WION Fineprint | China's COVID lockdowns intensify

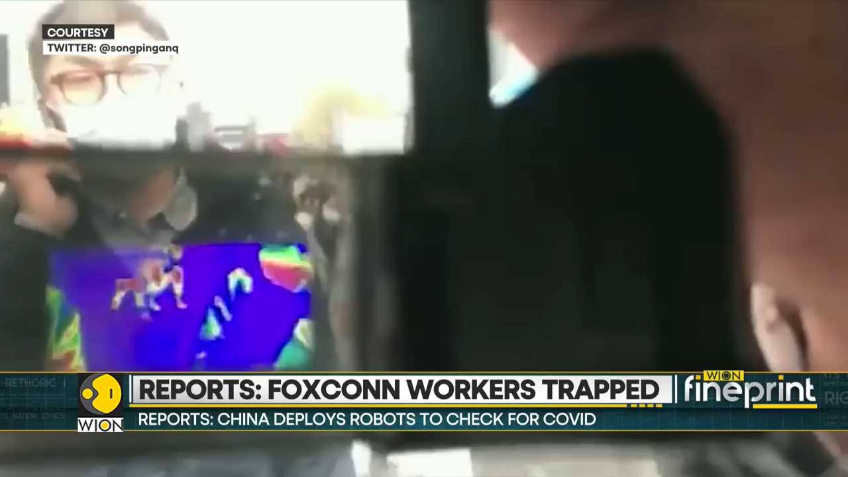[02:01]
scanning the QR codes on their smartphones.
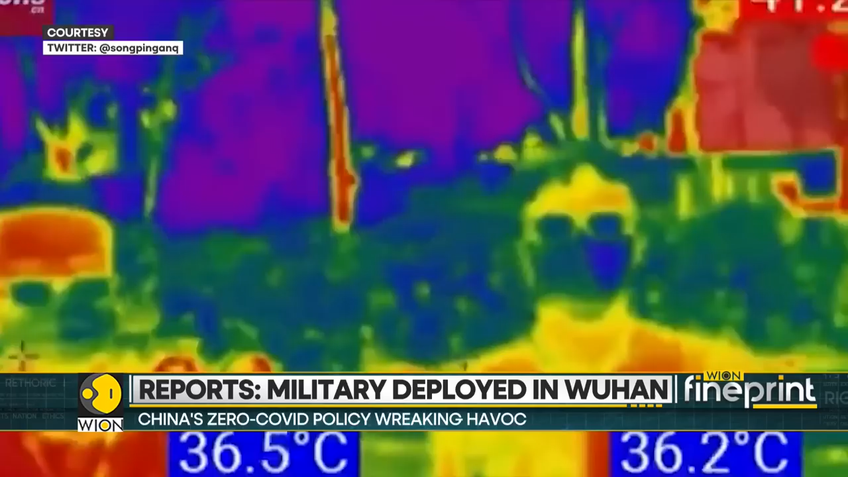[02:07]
People with unusually high temperatures are then sent to take a COVID-19 test.